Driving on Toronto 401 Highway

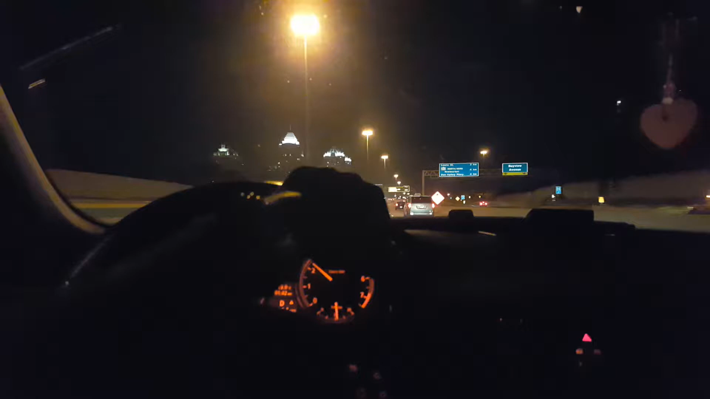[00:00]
In 800 meters, use the right two lanes to take the exit toward Leslie Street, Victoria Park Avenue, Warden Avenue.
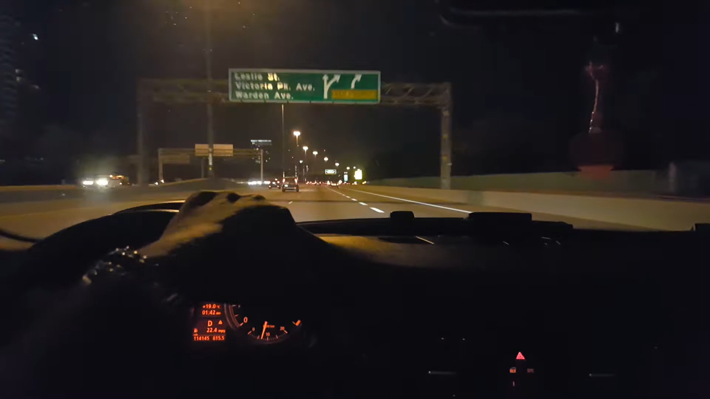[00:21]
Exit toward Leslie Street, then merge onto Ontario 401 East. Continue on Ontario 401 East for 3 kilometers.